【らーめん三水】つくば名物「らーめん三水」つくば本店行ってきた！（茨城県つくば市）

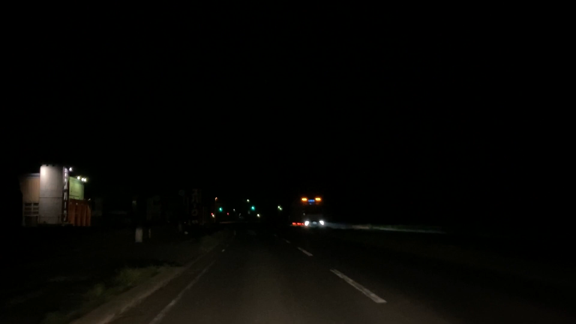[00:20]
つくば市を走っております。深夜なんで真っ暗なんですけどもね。はい、つくば市矢田部付近を走っております。今日はですね、いろんな撮影の時に何回も通り過ぎながらですね、
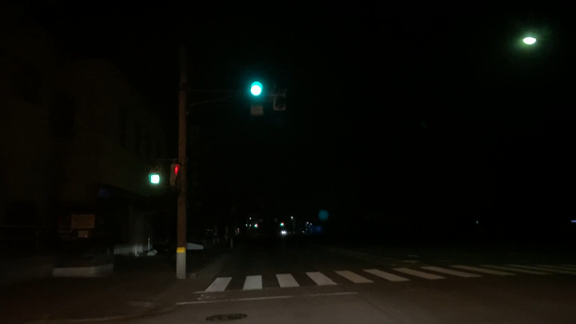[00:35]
外観のみ紹介してきました。ラーメン山水さんに向かっております。山岡屋矢田部店とか銀だこつくば矢田部ドライブイン店とかのね、